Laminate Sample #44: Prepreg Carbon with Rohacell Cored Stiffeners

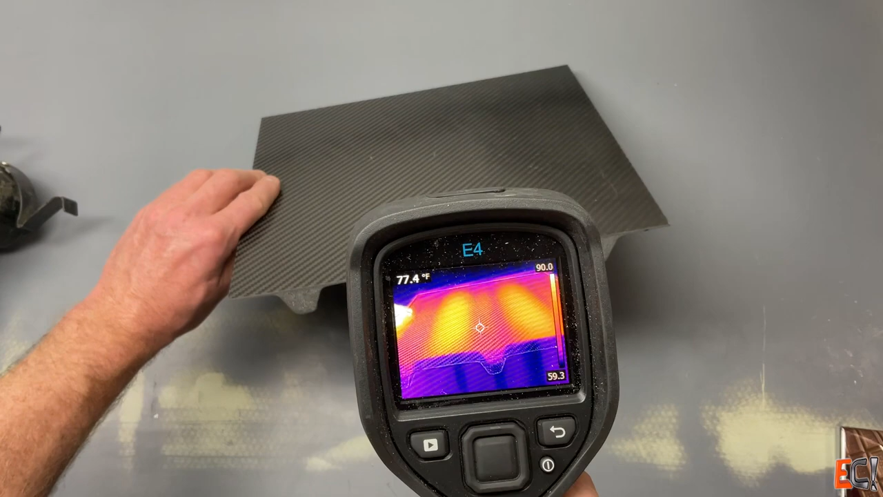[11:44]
On screen: spot 77.4°F
You can see the heat radiates into the cord section and stays stuck in the single skin area.